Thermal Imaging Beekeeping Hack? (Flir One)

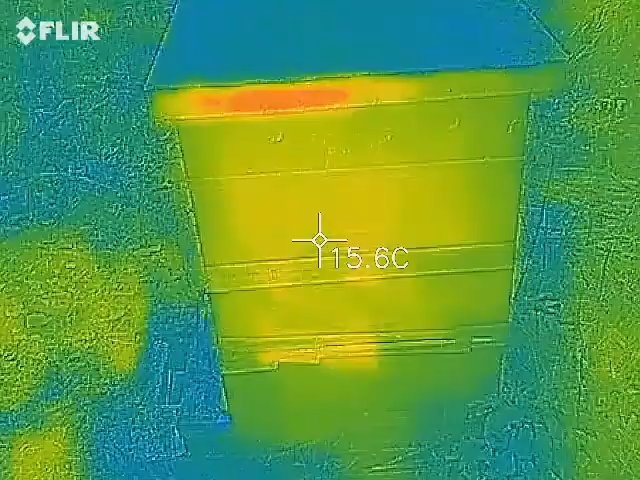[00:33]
On screen: spot 15.6°C
in the bottom right there in the top right it's
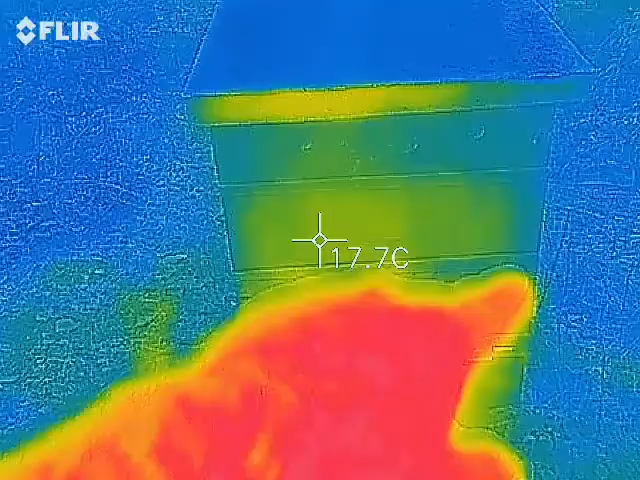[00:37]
On screen: spot 17.7°C
you almost have to take your hand out of it
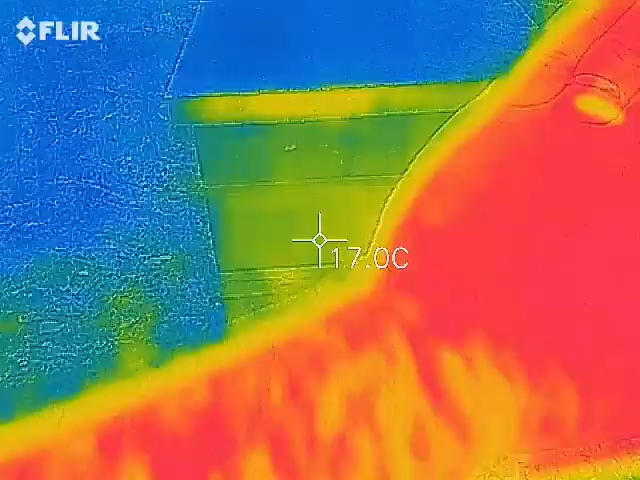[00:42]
On screen: spot 17.0°C
and then for that second that it's recalibrating you can see where the heat is
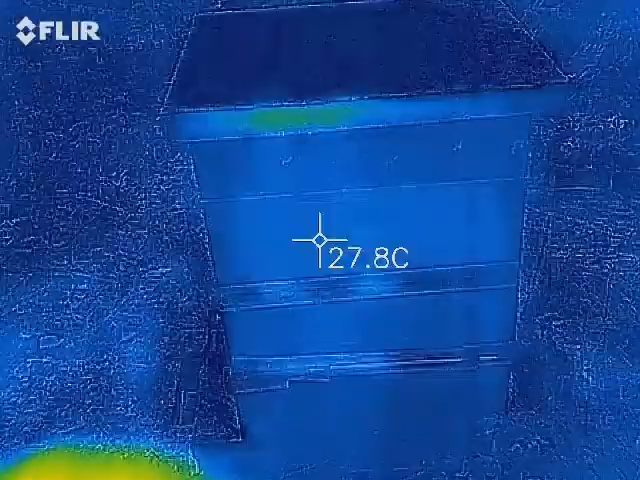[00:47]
On screen: spot 27.8°C
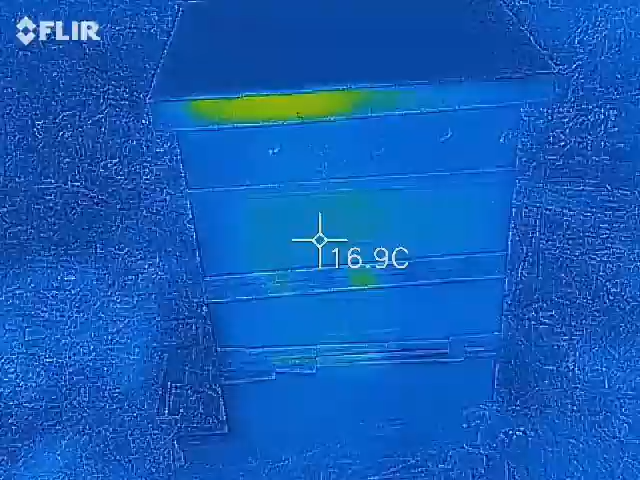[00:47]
On screen: spot 16.9°C
right
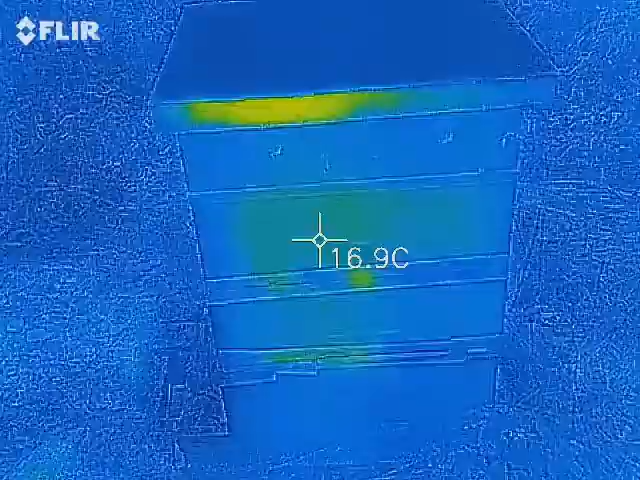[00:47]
On screen: spot 16.9°C
there on the top see all right there's a trick let's
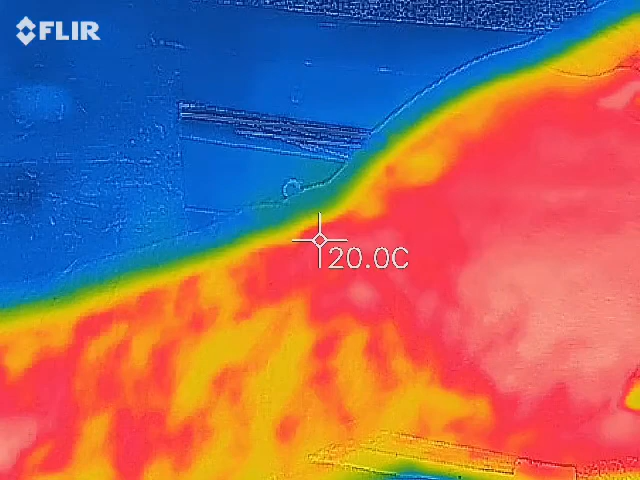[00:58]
On screen: spot 20.0°C
my hand out of it and
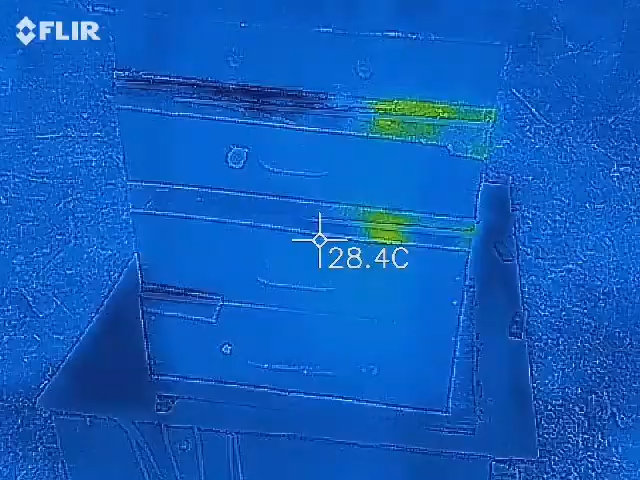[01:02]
On screen: spot 28.4°C
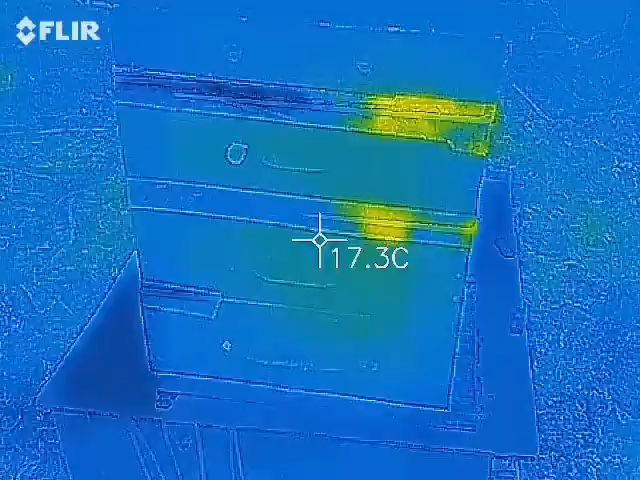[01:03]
On screen: spot 17.3°C
you can
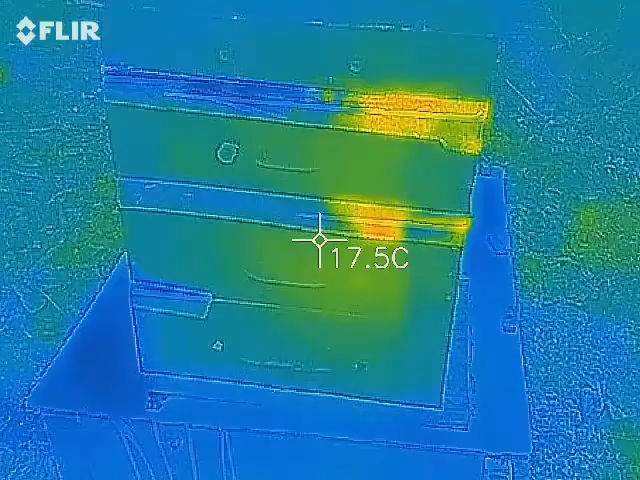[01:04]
On screen: spot 17.5°C
see I'll bet you these bees are down below though
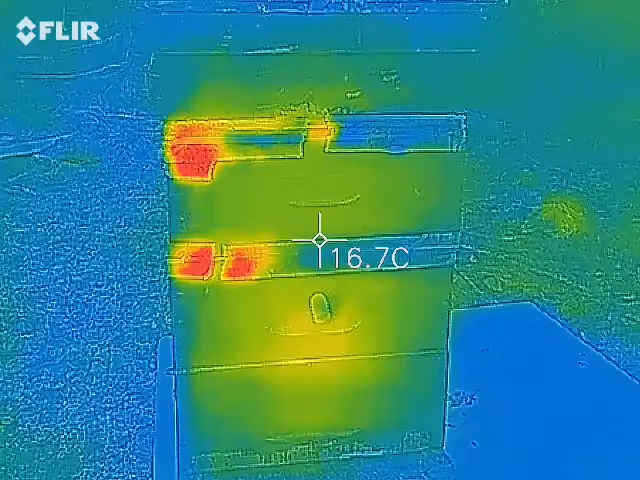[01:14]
On screen: spot 16.7°C
oh yeah you kind of see it here yeah you can see the cluster right there below that that cork that little thing that's poking out see that so
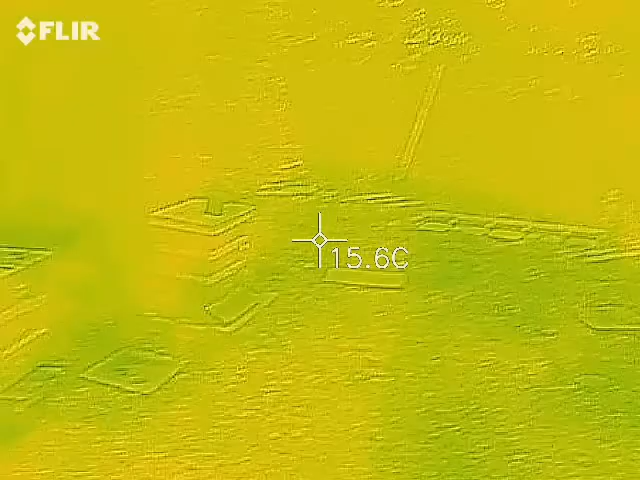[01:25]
On screen: spot 15.6°C
this is my strong hive at
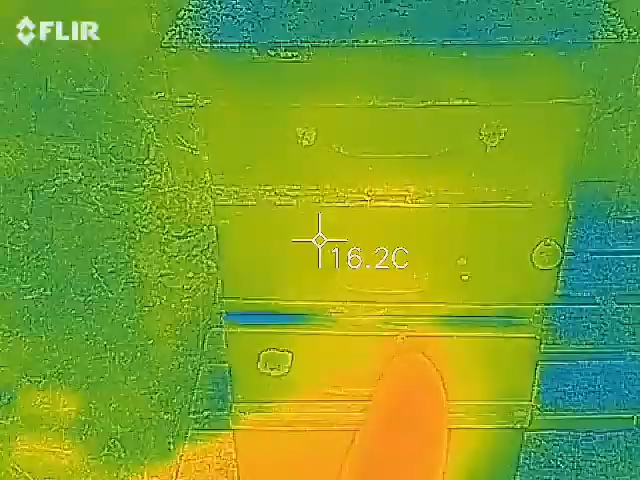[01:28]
On screen: spot 16.2°C
least
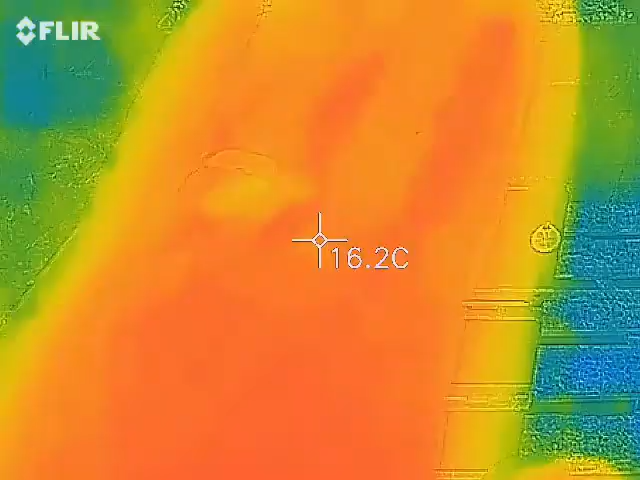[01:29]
On screen: spot 16.2°C
the strongest one I have in flat rock and see it take a look oh
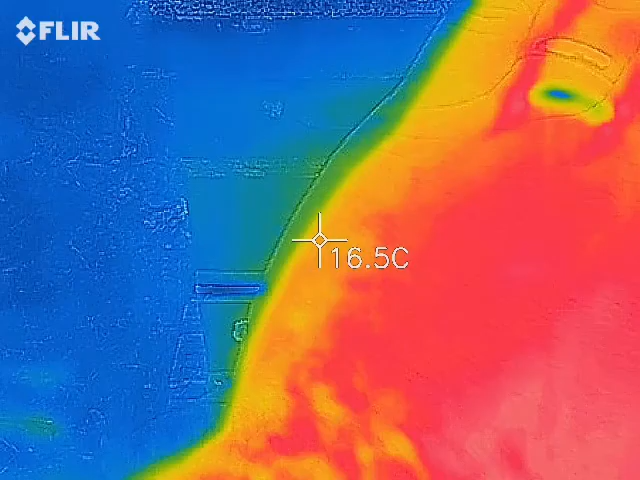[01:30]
On screen: spot 16.5°C
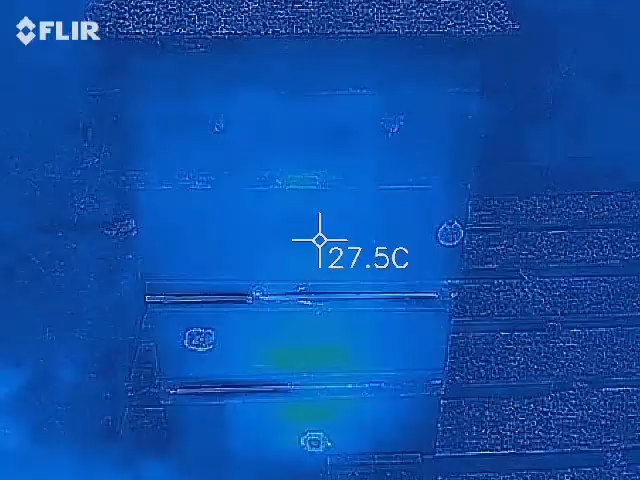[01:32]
On screen: spot 27.5°C
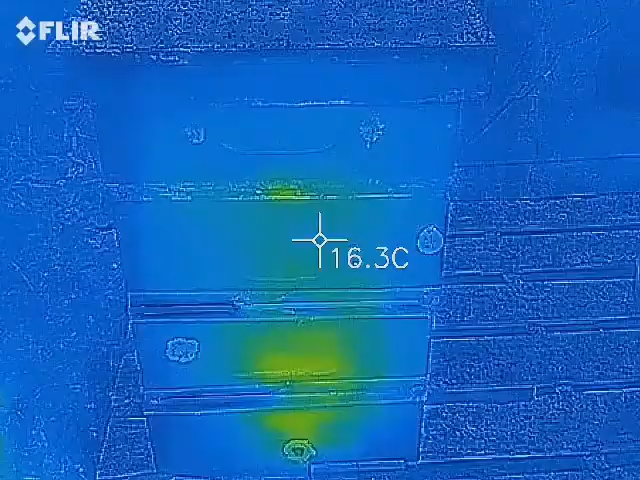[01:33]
On screen: spot 16.3°C
yeah see that right in the bottom that's cool I